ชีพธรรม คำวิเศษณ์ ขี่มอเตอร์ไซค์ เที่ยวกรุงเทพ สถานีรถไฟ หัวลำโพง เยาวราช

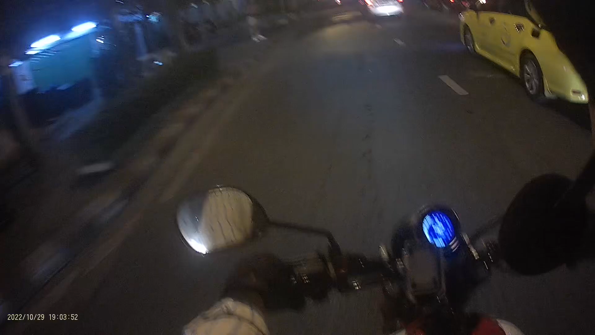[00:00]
สวัสดีครับ แฟราการครับ ตำรับทุกท่านเข้าสู่ช่อง YouTube ชีพทําควิเศษนะครับผมจะพาแฟราการทุกท่านนะครับ ชีมมาแล้วใส่ชมกรุงเทพนะครับคลิบนี้อาจไปเมื่อวันที่ 29 นะครับ ตุลาคม 255 ประมาณทุ้ม 4 อาทีนะครับนี่ก็เป็นน่าหัวลำโพงนะครับ หัวลำโพงละถ้าผมหันหน้า ไปทางขวามือก
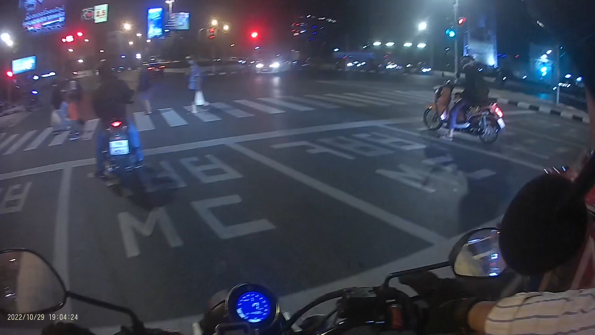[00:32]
็จะเป็นหัวลำโพงộcนี้ครับนะครับ สธานีลดไฟหัวลำโพงนะครับซึ่งสร้างในสมัยรัชการที่ 6 นะครับเป็นศูนย์รวมนอดไฟทั้งผ้าคเหนือ ผ้าคตัวหนอกชิงเหนือผ้าคใต้พulo หน่าเข้ามารùมกันอยู่ที่นี่นะครับซึ่งผมกำลังจะมุ้งหน้าไปทางย conversation 比如 ราท นะครับทาเรียบไว้ ซาย เราจะเข้าไปที่ ถนนเจรินกลุง Bush
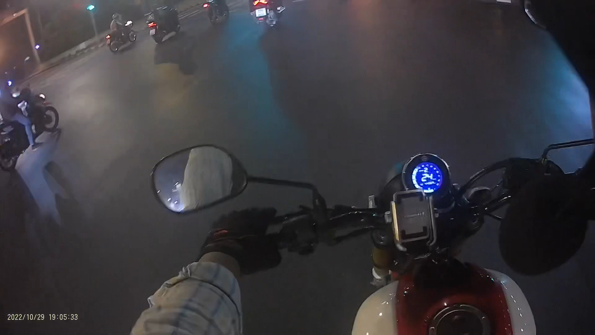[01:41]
ซึ่งอันนี้ข้ามของพระดุงคุ้งเกษษ์แล้วนะครับผมก็จะมุงหน้าผ่านไปทางยาวราชนะครับก็อยากเห็นคนที่ยาวราชก็เป็นไงกันบ้างคนเยอะมากนะครับก็พอดีไม่ได้ติด Google Map ไปหน้ารถนะครับก็ยังเส้นทางก็ยังงงงหนึ่งๆ
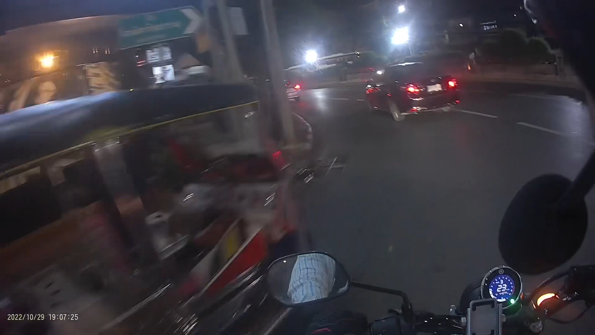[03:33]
ลียวนี่ก็กำลังจะเริ่มเข้าสู่เวาวราดแล้วนะครับนี่ เนี่ย เนี่ย เห็นไหมครับ ตรงนี้เข้าสู่เชียดเวาวราดแล้วผมก็ยังไม่เคยนั่งบทไฟใต้ดินเจ้าหัวลำโภงไปทาง วัลจักรทางเส้นเลยนะครับ
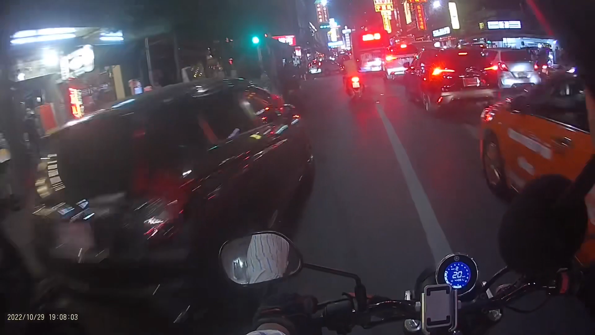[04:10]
ว่าจะหาเวลานั่งสักควันนี่ฮะ รายโอราสคนเยอะมากนะครับวันก่อนผมทำคลิปว่า ระวังแบบอีแทวอนที่เกอรีกใต้นะ
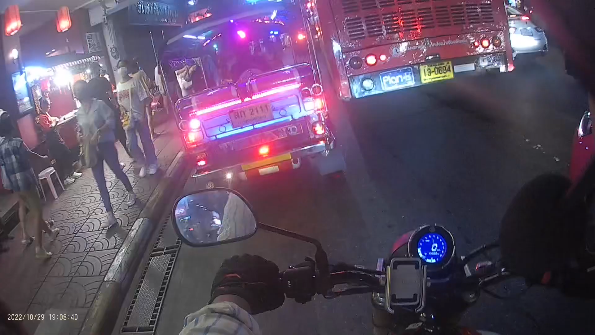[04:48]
ก็คงได้บรรยากาศอีกแบบนี้รถตุกๆนะรถตุกๆ รถแท็กซี่ รถเมลหูคนขอบข่ายมาก ของกินเยอะมากนะครับเดี๋ยวเราไปต่อกันในคลิปหน้าครับผมสวัสดีครับ